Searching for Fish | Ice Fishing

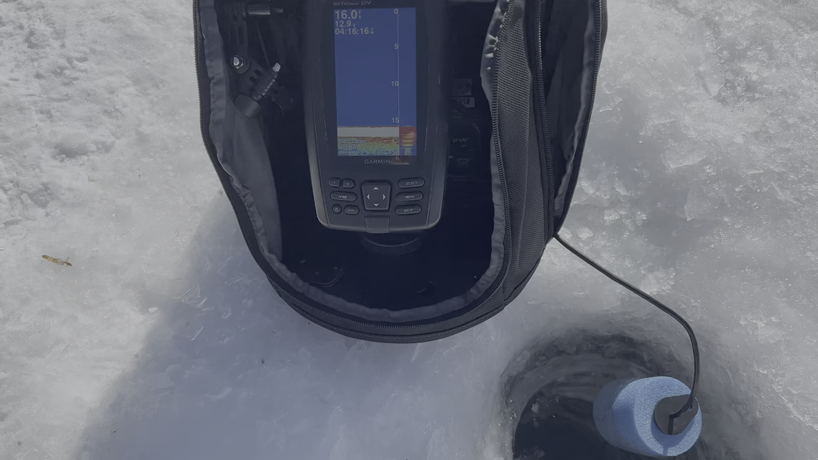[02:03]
so here's what we have um 16 feet of water here
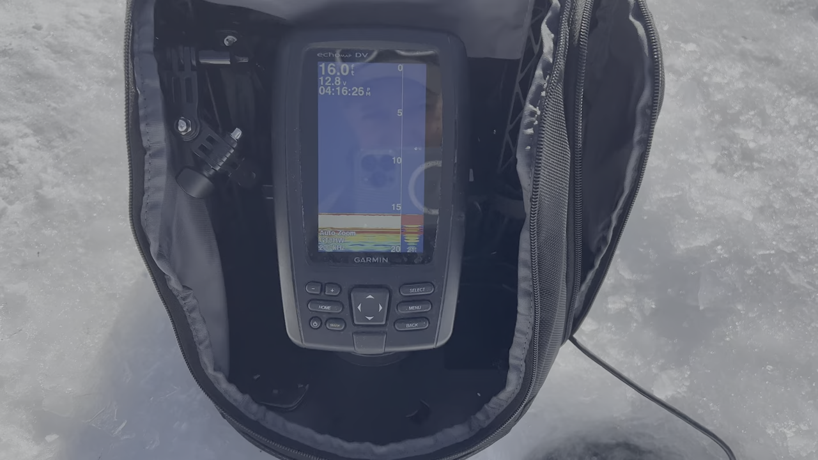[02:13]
no fish yet something i do too when i come up on a spot like this i kind of look around
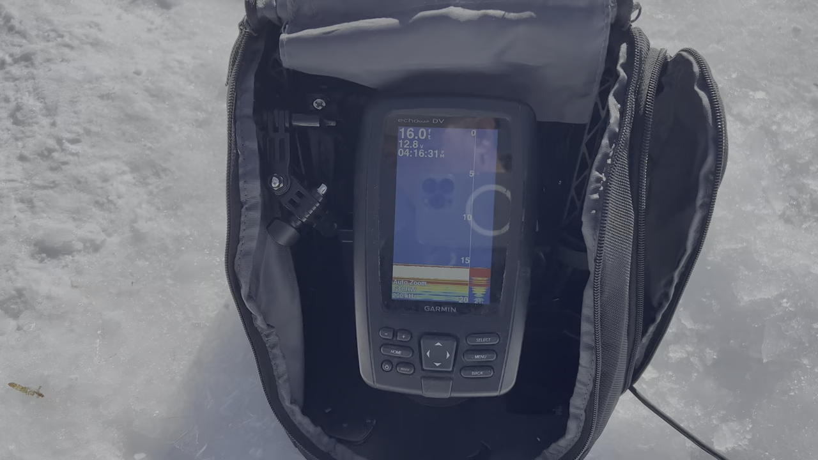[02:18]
and see what kind of bait the guy was using that was here last
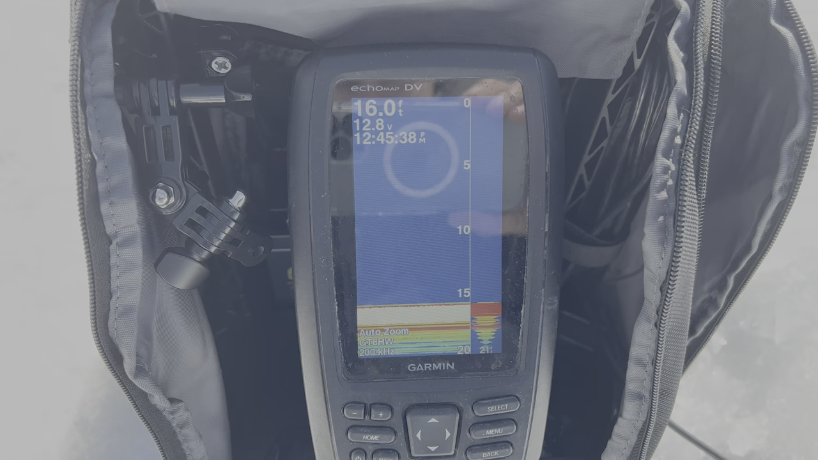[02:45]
On screen: depth 16.0 ft
i'll just set this for a couple minutes and uh watch for anything on the graph here
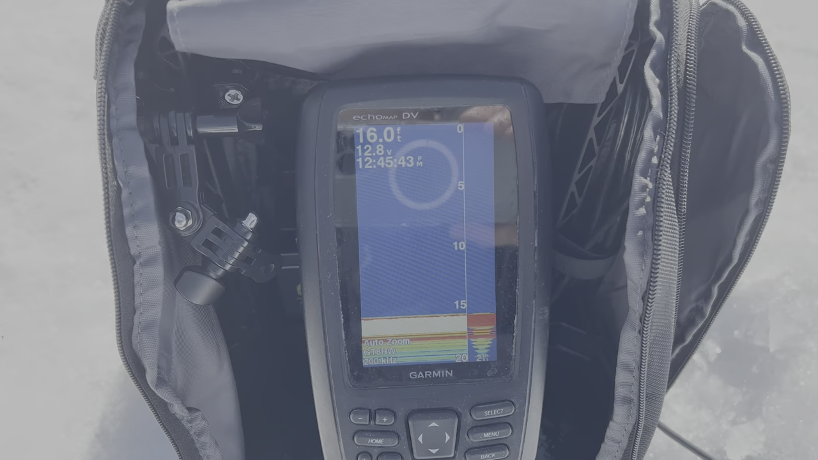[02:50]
and if it doesn't look promising i'll just move on but it's
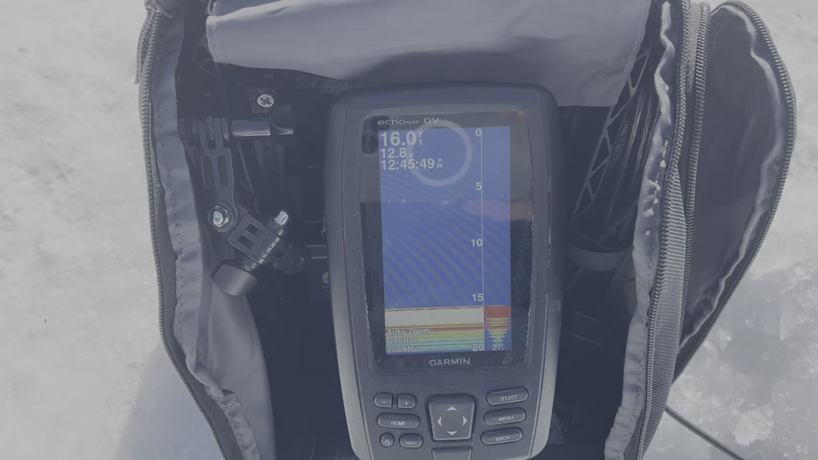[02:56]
always nice when you don't have to drill a hole that gets from sad i'm not really seeing anything here so
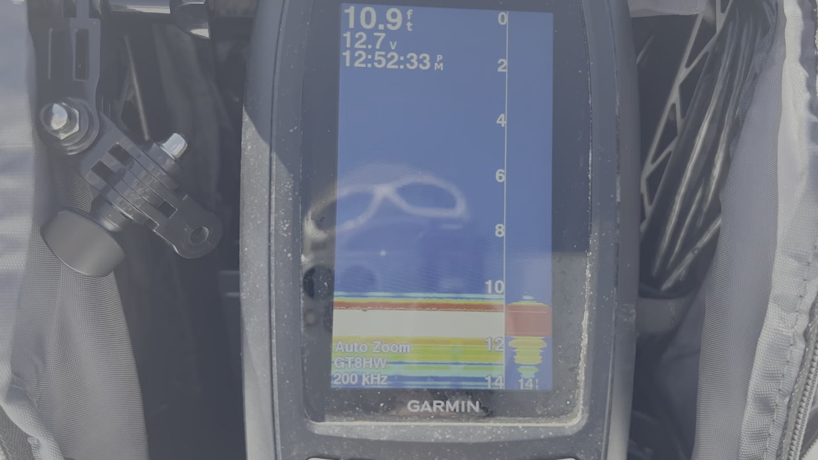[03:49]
On screen: depth 10.9 ft
there's a little blue line right down there at the bottom
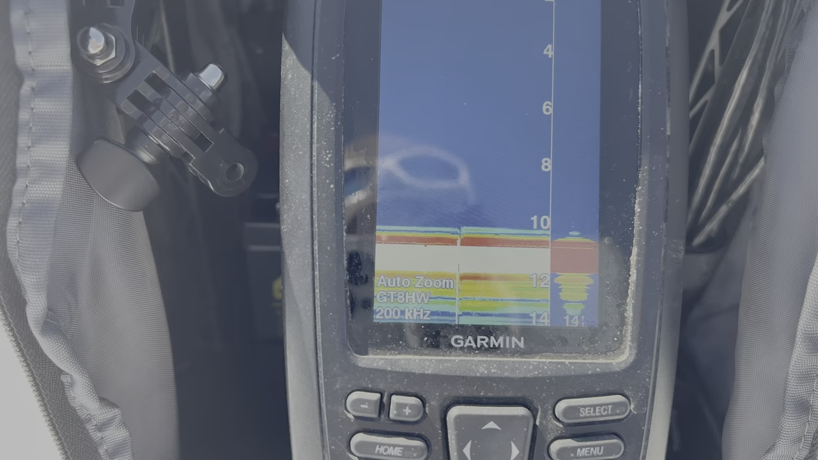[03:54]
kind of watching that
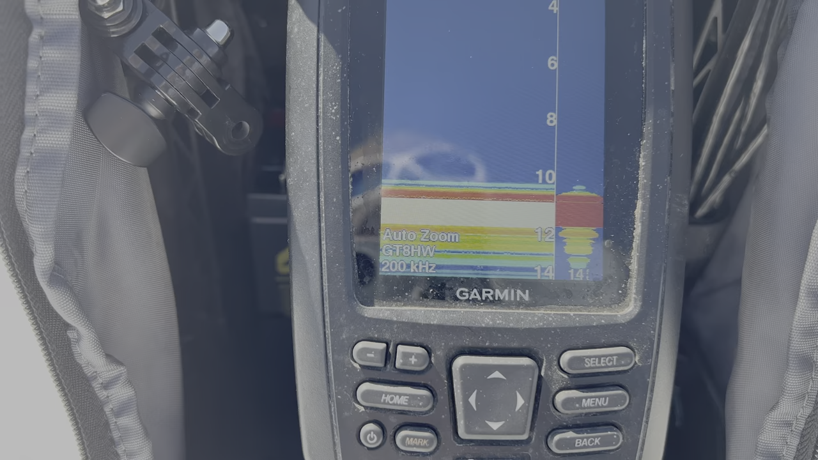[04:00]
not convinced it's a fish yet might be a weed or something
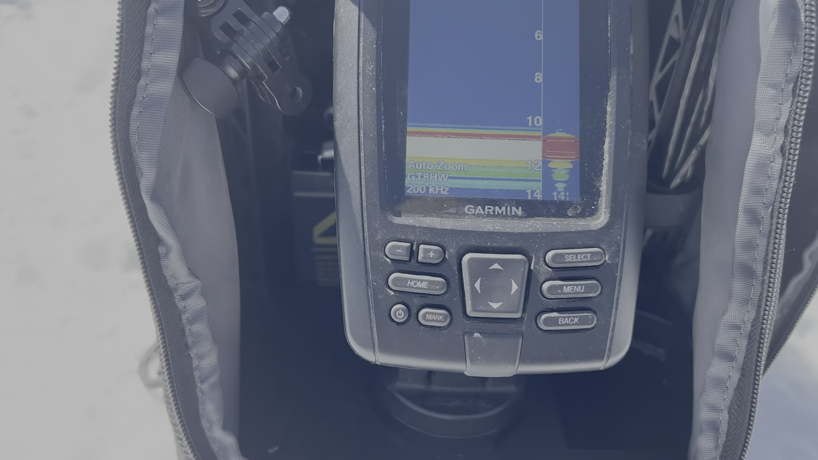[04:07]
so i'll sit here for a minute and see what shows up
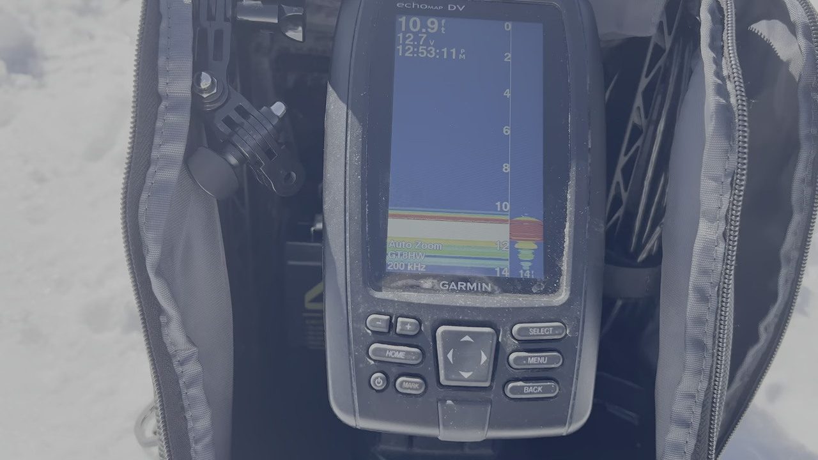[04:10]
i don't see anything swimming under this area i'm gonna move out a little deeper
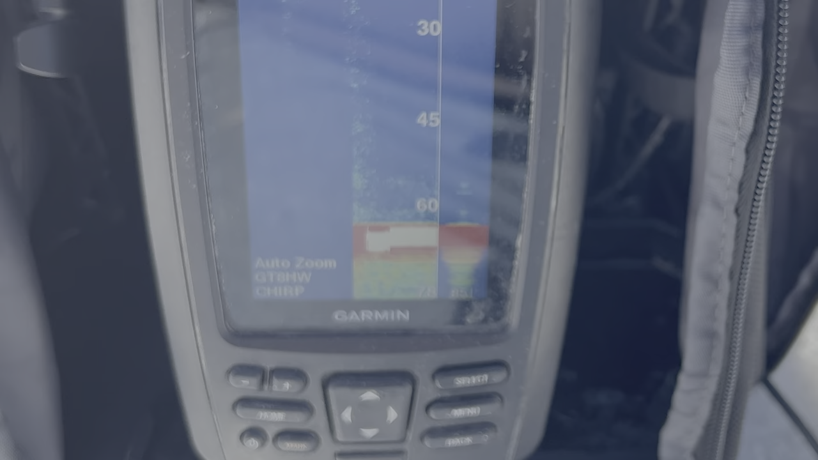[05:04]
oh yeah 64 feet right here